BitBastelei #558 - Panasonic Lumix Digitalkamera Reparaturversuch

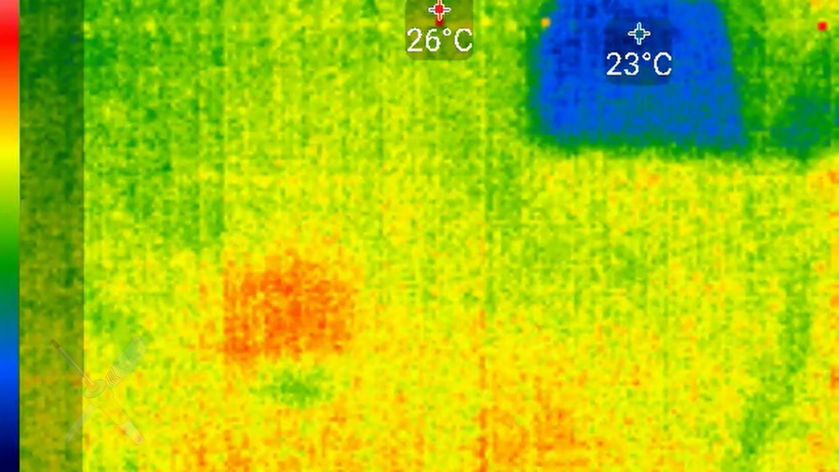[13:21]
On screen: max 26°C
Und wenn wir auf die betroffene Schiene mal Spannung drauf geben.
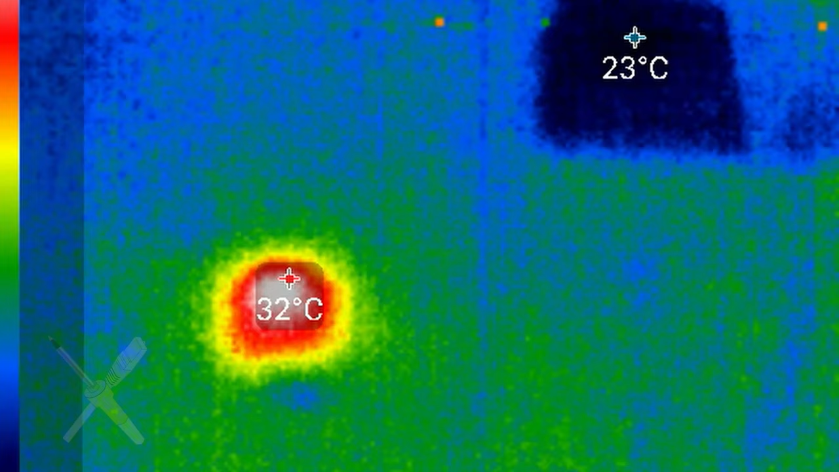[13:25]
Ja das Wärmebild ist da denke ich relativ eindeutig. Da ist ein Chip der Verursacher. Das ist der hier der B-U-Y-D2206.